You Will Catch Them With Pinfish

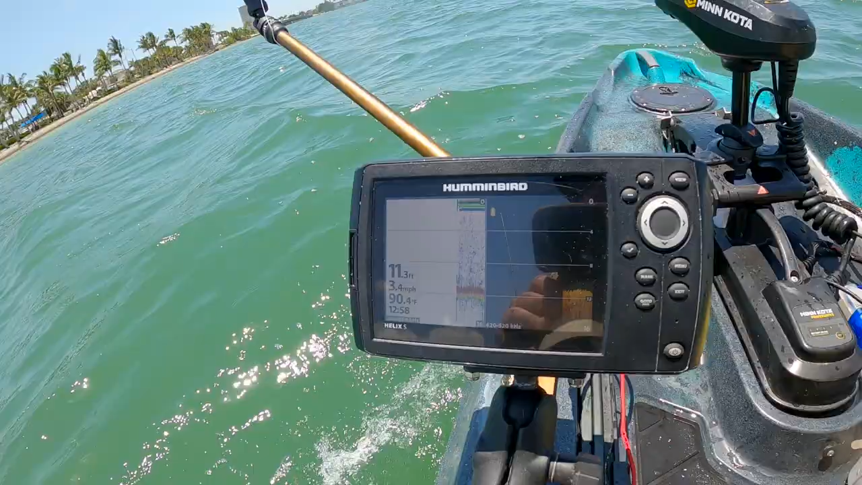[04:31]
On screen: water 90.4°F, speed 3.4 mph
smokes the water is 90 90 degrees guys 90.4 degrees fahrenheit holy buckets and it is almost one o'clock so